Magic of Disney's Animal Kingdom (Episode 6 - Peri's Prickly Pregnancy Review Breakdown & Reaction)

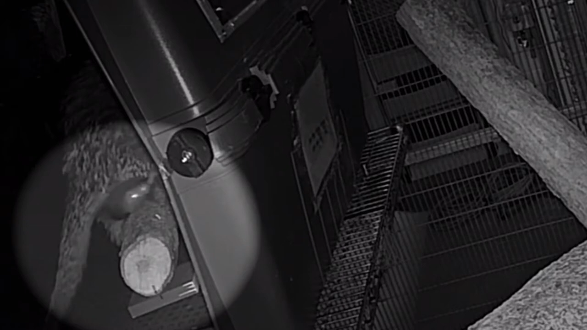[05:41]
And we actually get to see Perry give birth, which was really neat to see, by the way. And then we get to see during the day too, or day light, I should say.